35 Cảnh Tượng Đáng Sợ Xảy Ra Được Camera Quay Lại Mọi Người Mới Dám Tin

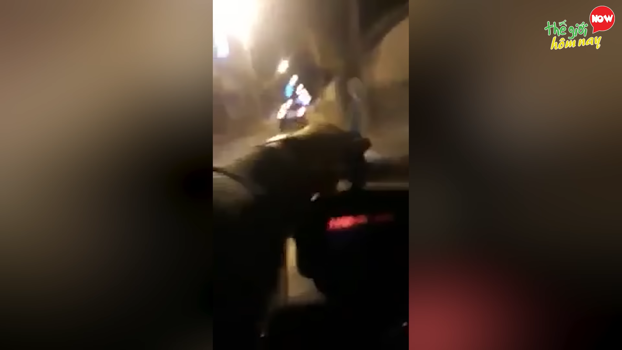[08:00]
Đường nhỏ khó vượt, tài xế đã dùng một bàn chả đánh ranh có khả năng phát sáng để xe phía trước nhường đường cho vượt. Ấy vậy mà hiệu quả không ngờ các bạn à.